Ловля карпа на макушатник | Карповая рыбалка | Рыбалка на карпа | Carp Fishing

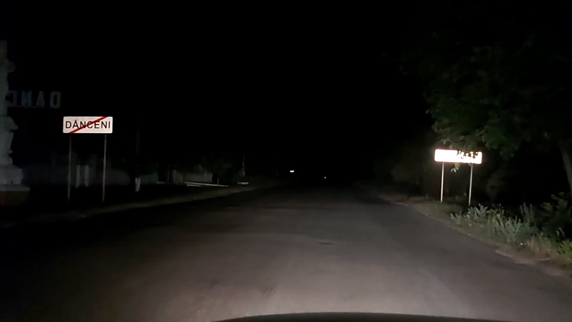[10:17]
Так, выезжаем из Донечен, заезжаем в Суручены и погнали дальше на выезд.
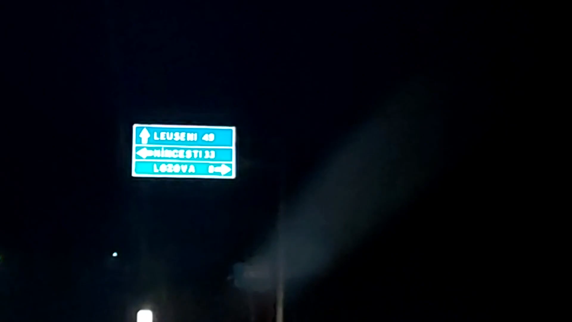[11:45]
Отлично. Продолжаем движение вперед. Так. Поворот налево, и у нас на спидометре показывает ровно сколько?